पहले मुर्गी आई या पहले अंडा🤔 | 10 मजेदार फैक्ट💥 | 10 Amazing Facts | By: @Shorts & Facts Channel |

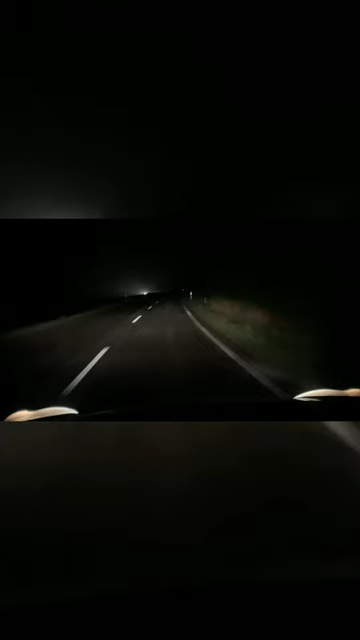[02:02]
जाती है सफेद पट्टी रात के अंदेरे में दूर से ही साफ दिखाई दे जाते हैं